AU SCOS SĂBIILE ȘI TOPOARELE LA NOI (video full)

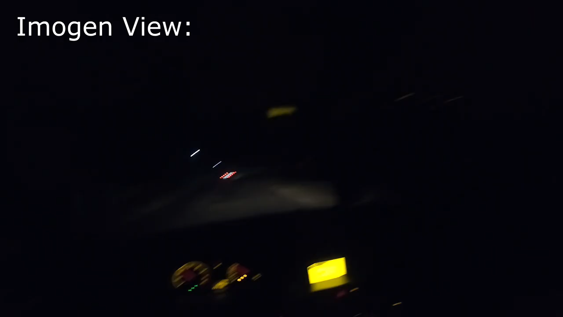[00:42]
tatăl. Da, te pup, bravo. Era să intre cineva în haimen. Eu unul în fața noastră, cred că e mor de bea, frate, nu știu ce se întâmplă. Deci chiar nu știu ce se întâmplă. Care mașina super lovită. De-aia întreabă pe haimen dacă sunt la poliție sau nu. Bă, sunați la poliție sau ceva?
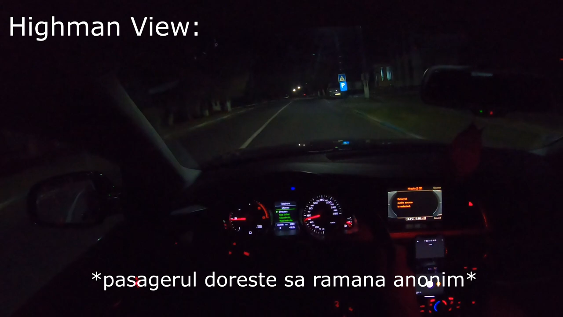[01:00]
Nu mergem cu aia după el în pula mea. Ce? Ei! Se intră rău de tot, dar nu știu ce... Da, gata, l-am dus. L-am văzut. Bine. Are mașina lovită, mă, acum... Lumini, acum a lovit mașina, acum a lovit mașina. Bă, n-are nici lumini, nici nimic. Băi, vezi, ai grijă. Ai bara ruptă? Păi da, să nu-i sară bara pe sub...
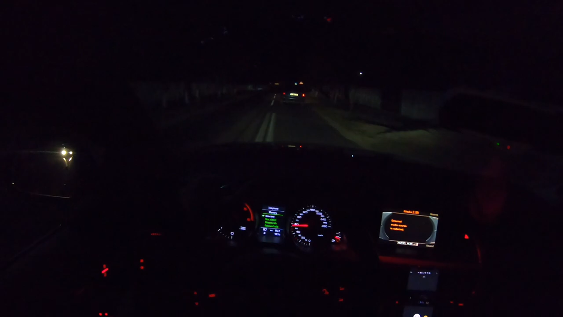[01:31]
pe sub roți, în spate, că dă fix în ata. Sau poate dă două într-un gărceu. Era să intre în noi. Și credem că a fugit de undeva. Poate a făcut un accident și a fugit de la locul accidentului. Merge haotic, da? În primul rând că merge haotic și n-are stopuri, n-are faruri. Și avea și bara spartă. Și au fost... Am sărit gardul!
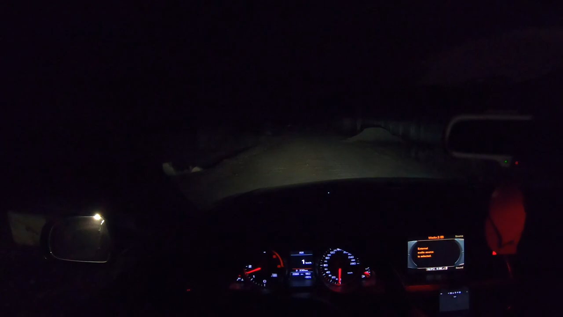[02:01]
Nu uita, nu uita în față, nu uita în față, că ne așteaptă acolo, dă-i în spate, dă-i în spate! Bă, dă-i în spate, dă-i în spate! Bă, vin după noi cu aia! Dați-i în spate! Dă-i în spate, dă-i în spate, dă-i în spate! Vâlcea... Și... Da... Și sunt... numele meu... Acum... Sunt mulți...
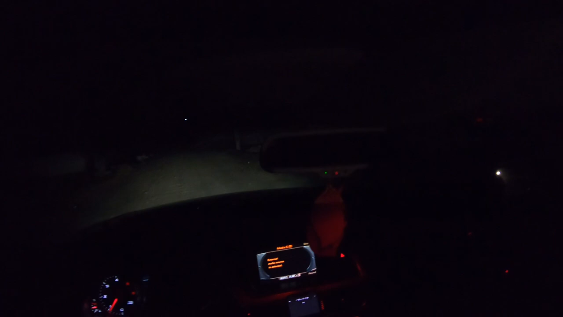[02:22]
Sărit gardul la o casă! Au sărit gardul într-o casă, la o curte, au tras la o curte, la... Suntem la... A... Da... Da, numărul 2.